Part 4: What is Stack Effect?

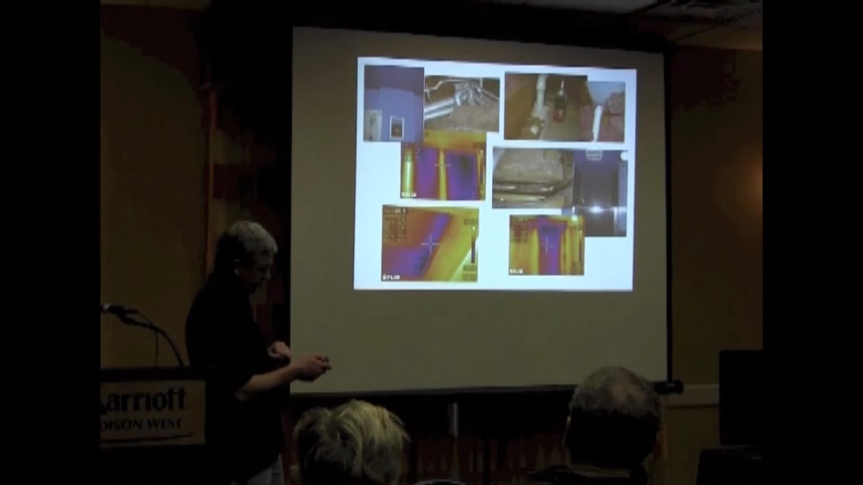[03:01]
This is a chase here, the ductwork. This is what I looked at through my thermal imaging camera.
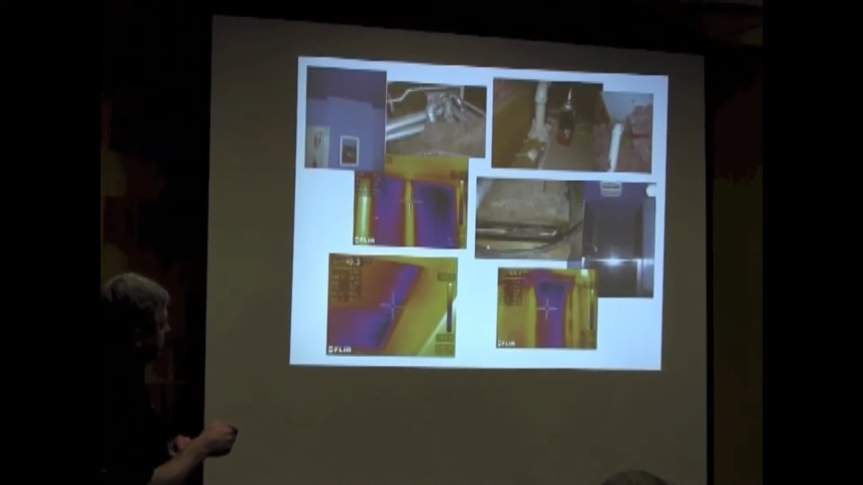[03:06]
This is bad. This is the ductwork that was coming up into the attic.
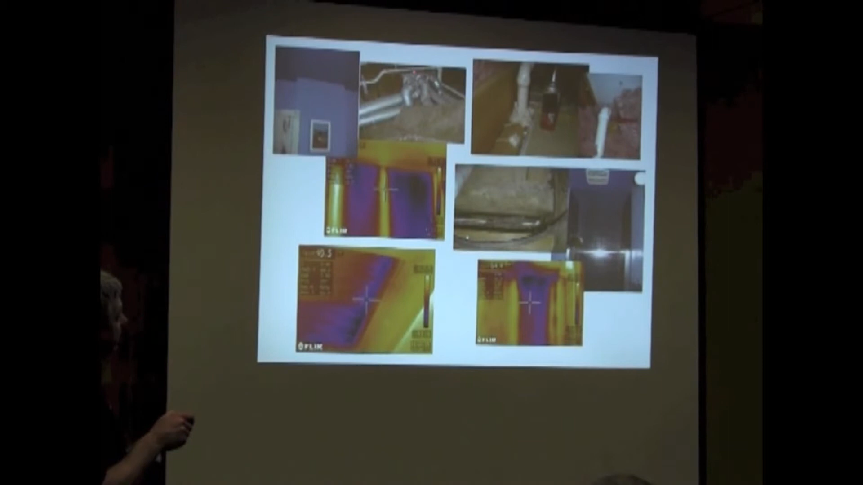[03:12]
A whole other thing going on here is all this ductwork was unprotected.
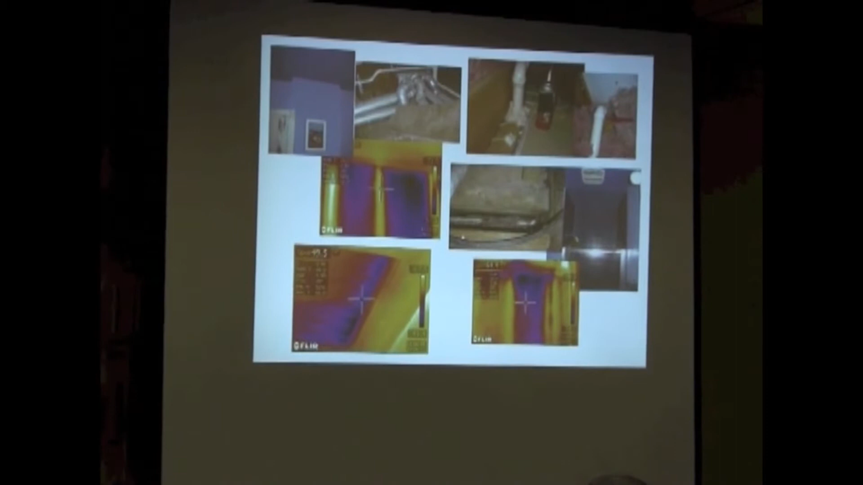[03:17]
There's heat loss through that ductwork going up into the attic. And then there's heat loss through the chase that was going up to the attic.
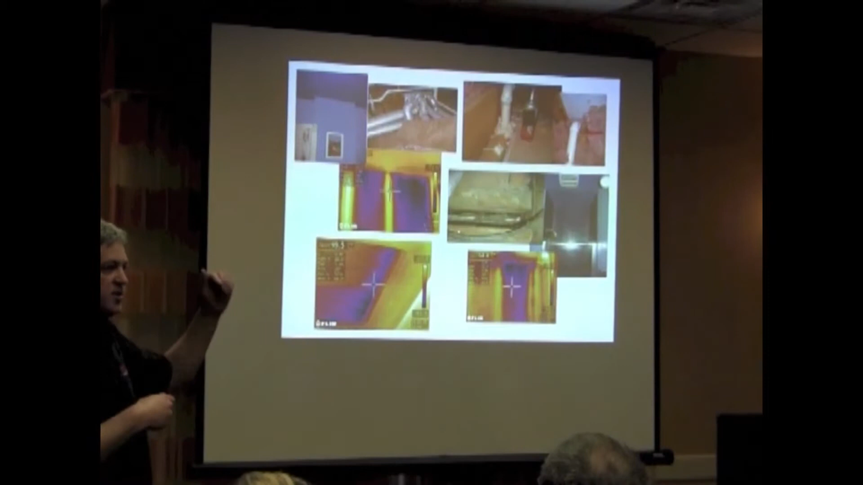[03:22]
Not a good scenario with this house. Here's an attic access panel. Can everyone sort of imagine here what we're looking at?
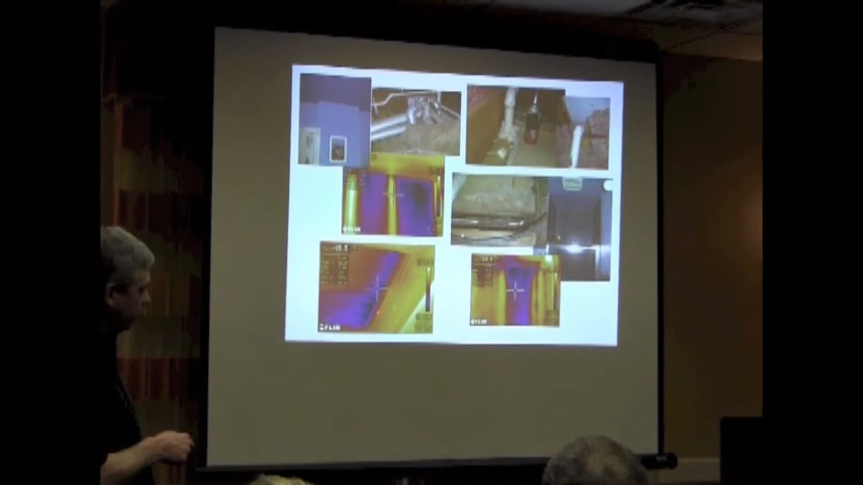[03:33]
So when I'm doing my blow-to-art test, all these little purple fingers here are telling me that the air is moving in through that attic access panel.
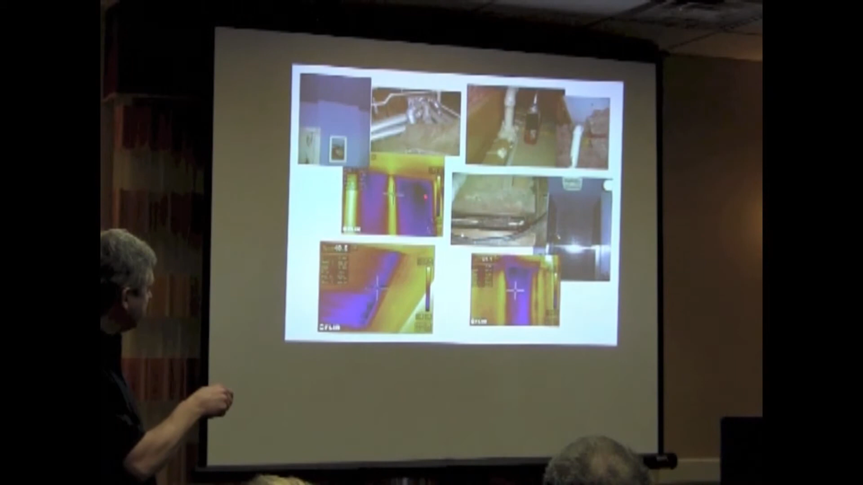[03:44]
Unlike over here, where this is telling me that that's just a cold surface, okay?
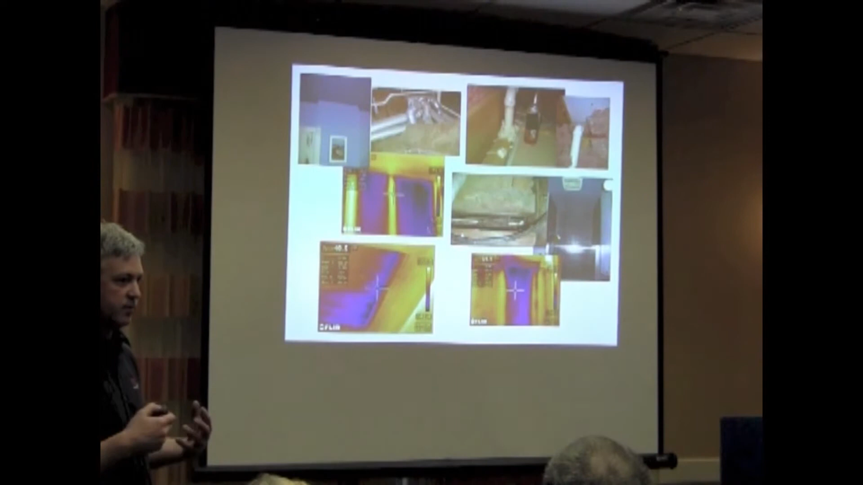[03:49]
Or a very wet surface, because if it's wet, it would also show up as cold at night. So the limiting camera. Oh, my gosh. Oh, my gosh. Oh, my gosh.
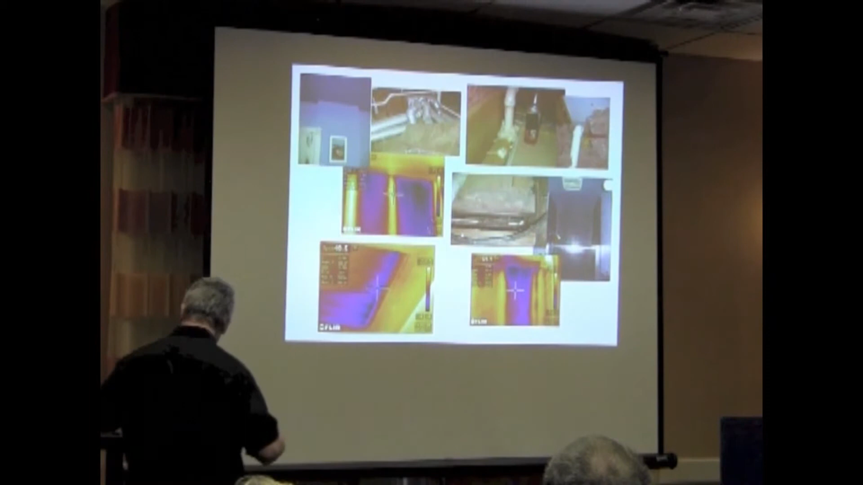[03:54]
Oh, my gosh. Oh, my gosh. Oh, my gosh.
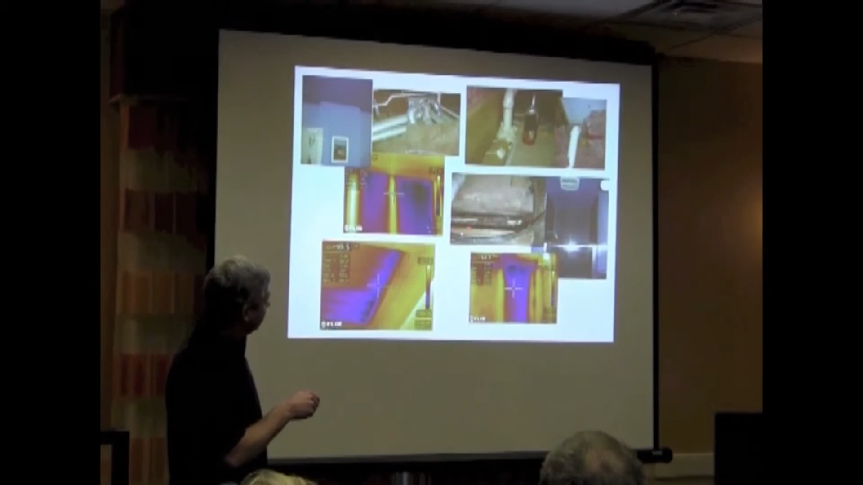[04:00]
Here, open cavity shows up in the shower, so whenever the shower starts, it'll always condensate right here.
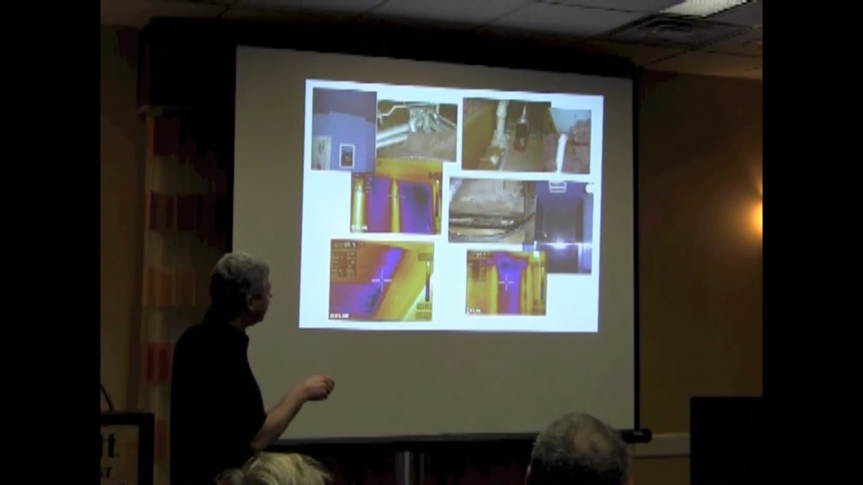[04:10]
Okay, so this is what I'm looking for when I'm coming through the hall. I'm looking for one of these items. This is air sealing a plumbing vent.